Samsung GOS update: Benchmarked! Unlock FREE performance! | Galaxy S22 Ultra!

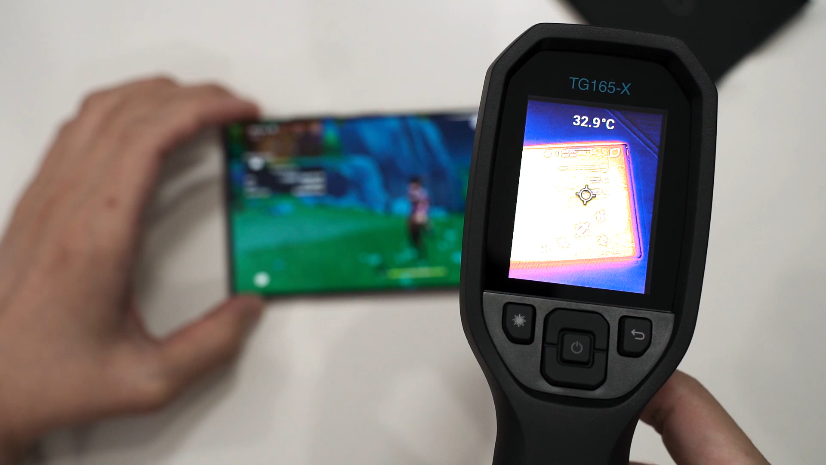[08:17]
On screen: spot 32.9°C
see the bottom of the phone is rather cool but when we go up higher
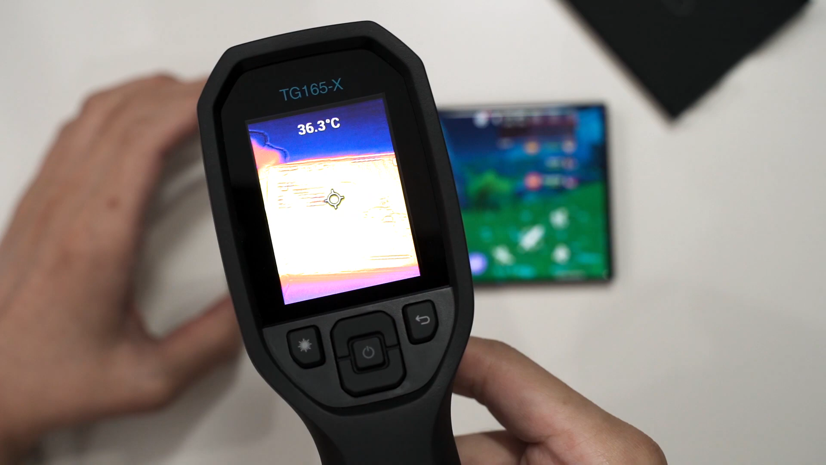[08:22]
On screen: spot 36.3°C
we can see where the chip is supposed to be this is where the chip is supposed to be and the temperature is at about 40 degrees on the screen that's actually quite good it's not hot at all so we
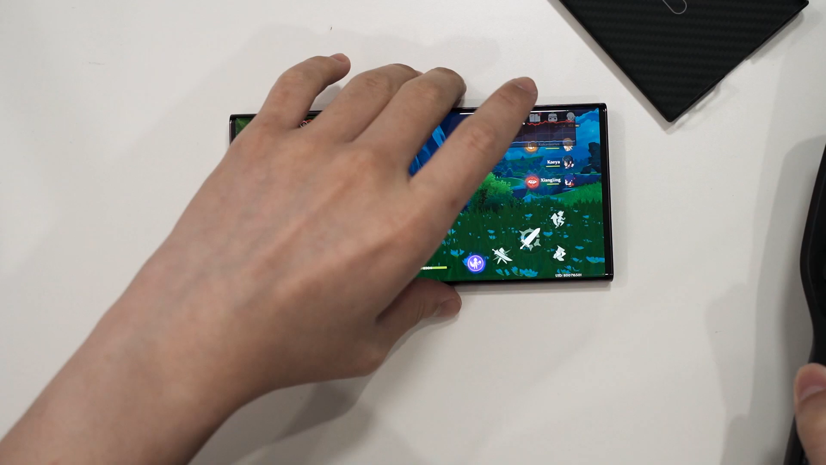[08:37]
flip the phone around and we can see that the
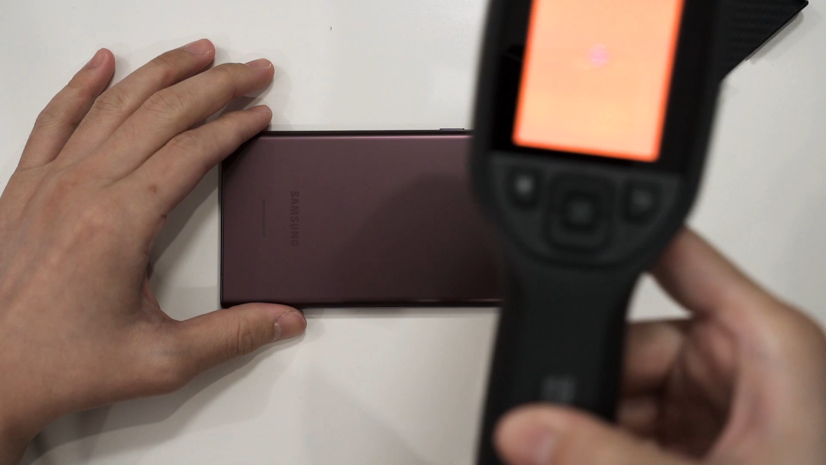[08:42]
temperature is remember the chip is right here you can see there's a outline there that's the hottest so back of the phone is at about 35 degrees Celsius and
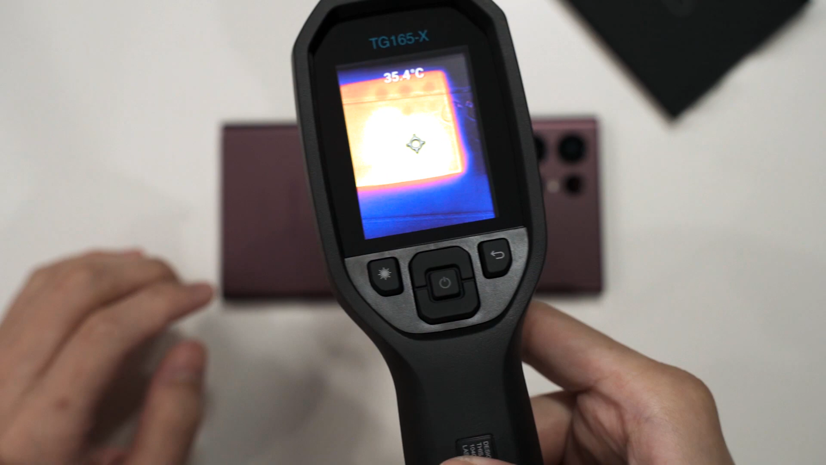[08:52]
On screen: spot 35.4°C
yeah the back of the phone is not hot at all what about the frame of the phone oh this is a bit hotter so we can see it's at about 41
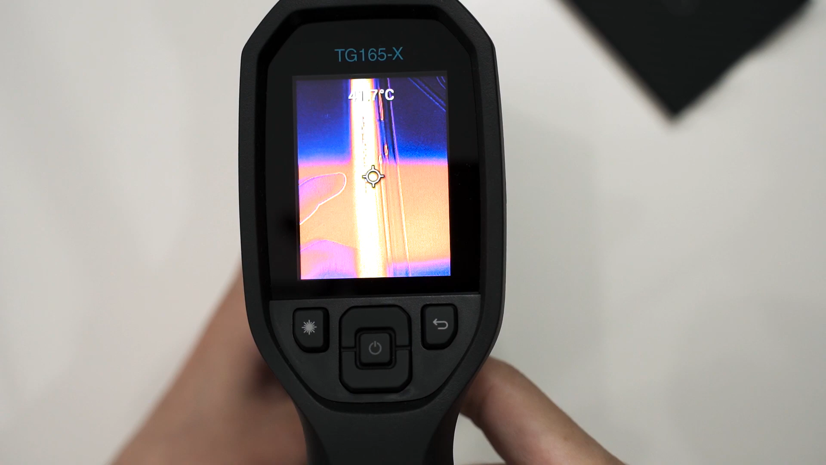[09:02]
42 degrees Celsius around the frame so yeah my suspicion is correct the frame did get hot a lot but the game though still runs really fine I mean
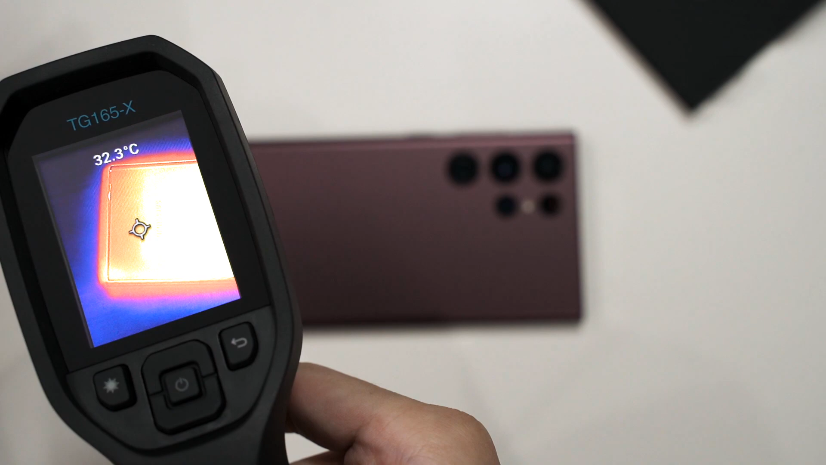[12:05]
On screen: spot 32.3°C
about 38 degrees Celsius about that and the coldest part is at about 32 so okay what about the frame of the
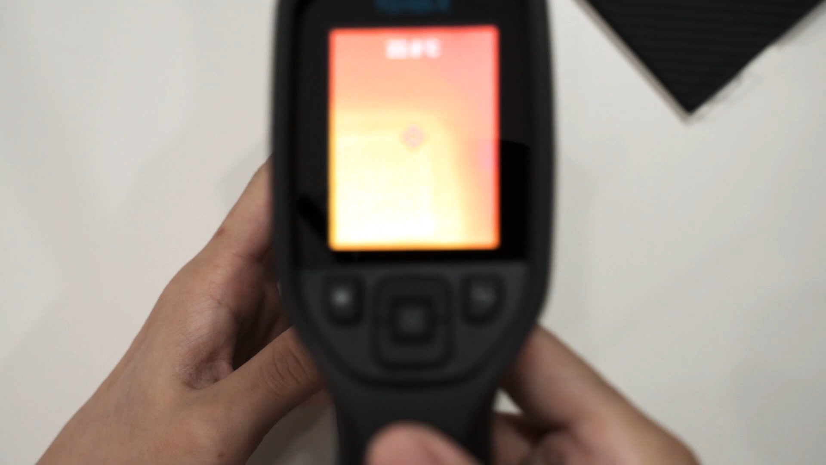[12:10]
phone because just now as we said earlier the frame of the phone was the hottest so we can see the frame is at about oh 44 45 degrees Celsius 48
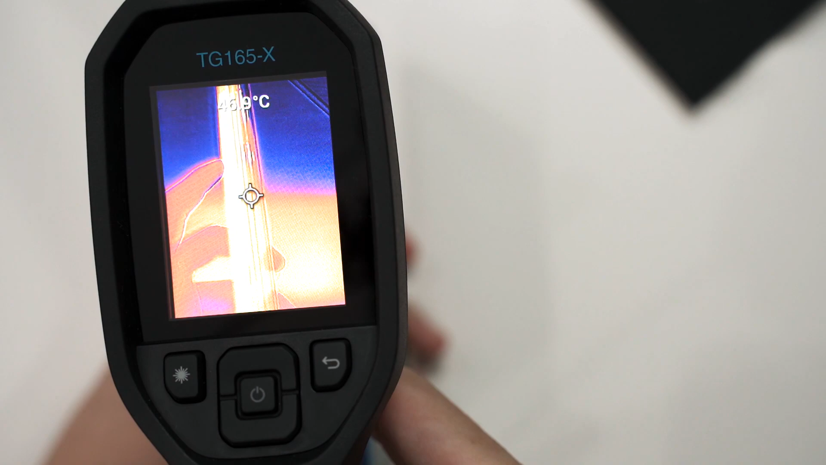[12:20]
it might be due to the reflective surface that it's not reporting that properly
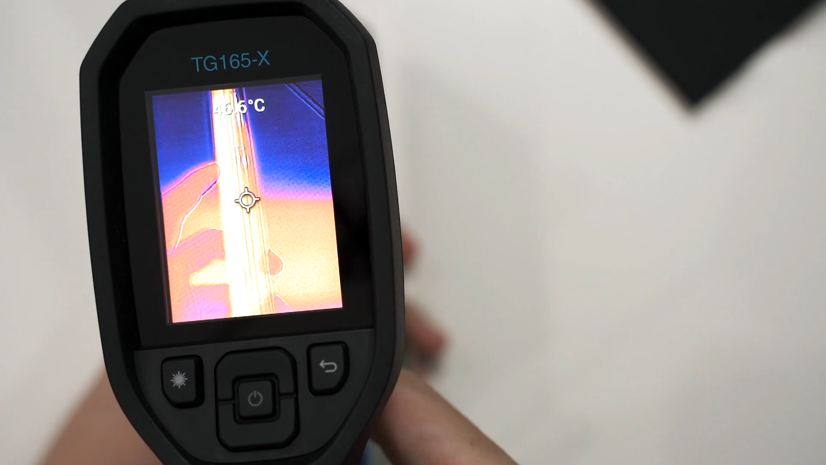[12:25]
but about 40 something degrees but yeah it does feel hot